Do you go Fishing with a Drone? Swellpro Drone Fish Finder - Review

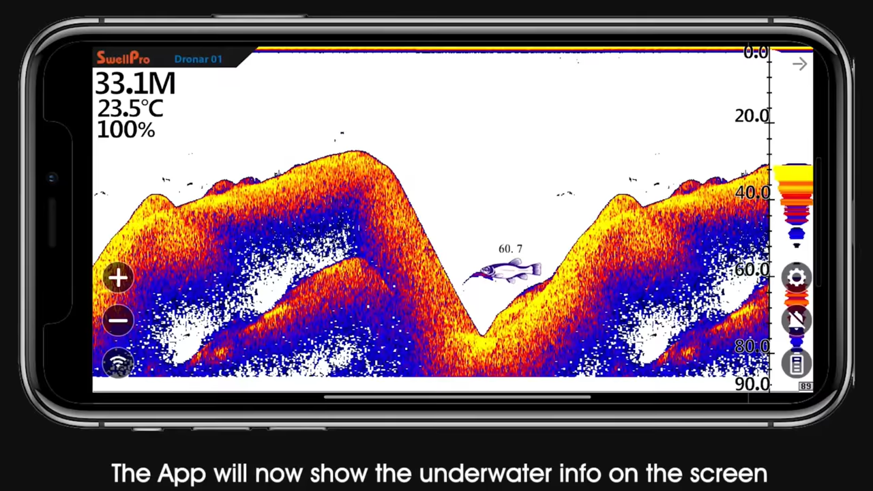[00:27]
On screen: depth 33.1 m, water 23.5°C
gives you an image of what is in the water below this item now it is designed for the splash
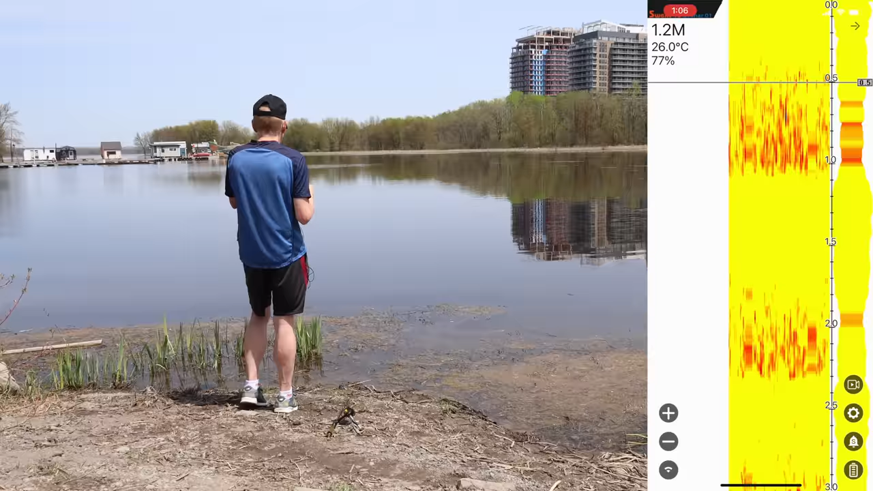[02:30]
On screen: water 26.0°C
i'll try to tell you what the information is here all right let me get over here
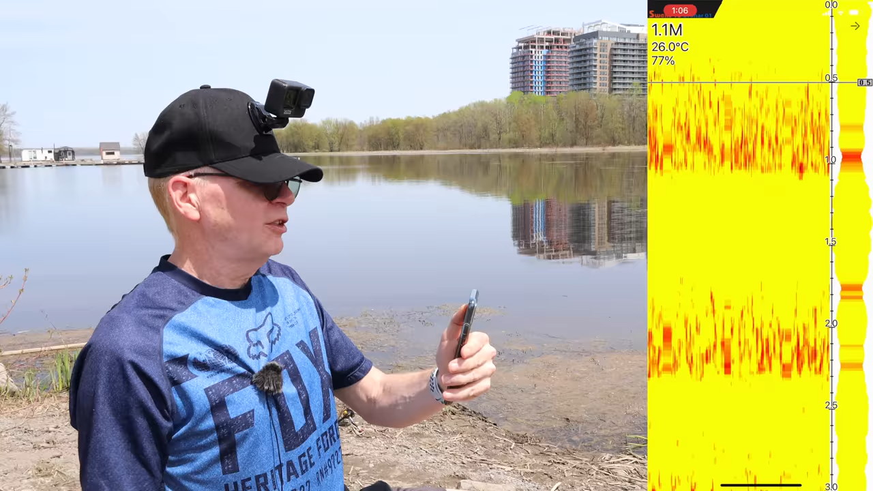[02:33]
On screen: water 26.0°C
so on the top left you see the 1.1 meters that's the depth and i have everything set in meters down below that the temperature of the water the 77 is the gain i have it you can set it in the settings if you crank the gain up you'll see more detail but you know it's going to get a lot of noise so we're only 1.1 meter in depth over there that's nothing i don't see any fish i see a bunch of red dots happening so it scrolls from right to left the information let me show you the settings here so you have auto depth range that's what we have there's the gain at 77
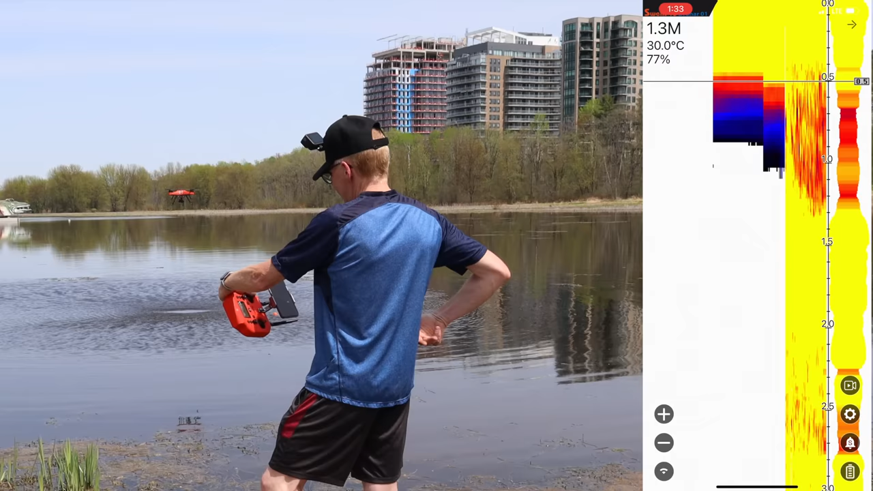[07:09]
On screen: water 30.0°C
now you see it and it says we're in 1.3 1.4 meters of water now i can drag it around and drag it backwards drag it in the water say i was doing a scan of the area i don't know if that oh i don't know if
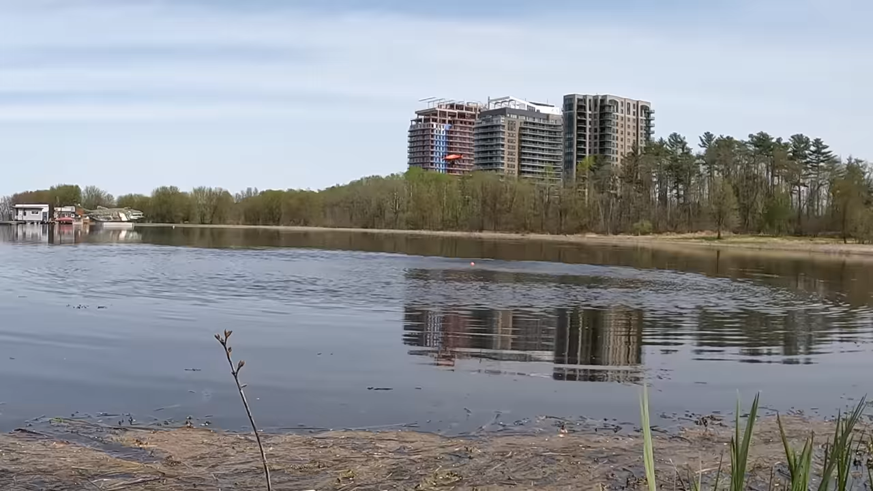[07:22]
all it
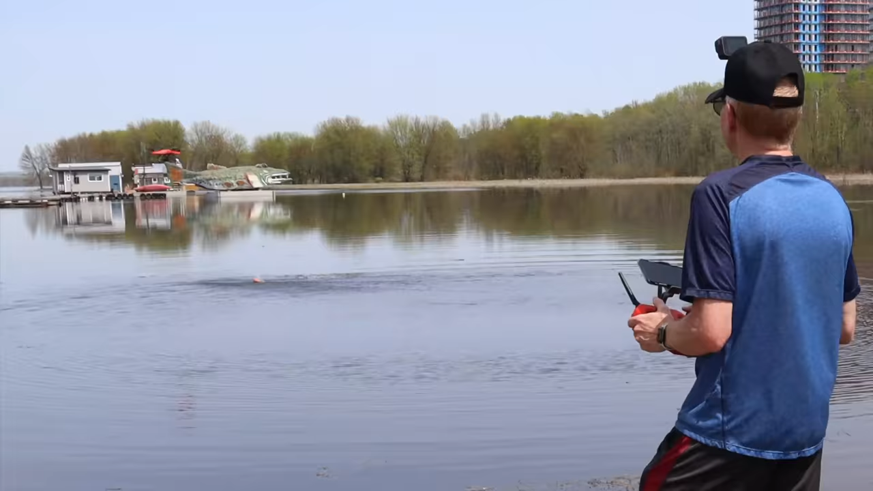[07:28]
goes around and then i'll drag it around the other way keep it lower to the water there we go and you can get a scan of whatever you're searching for a pattern and you can
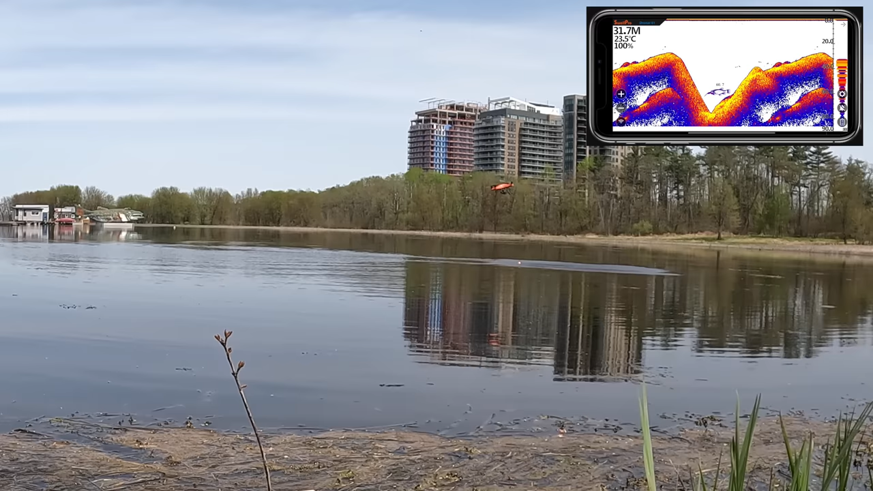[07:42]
On screen: water 23.5°C
record everything in the dronar app as well let's bring it back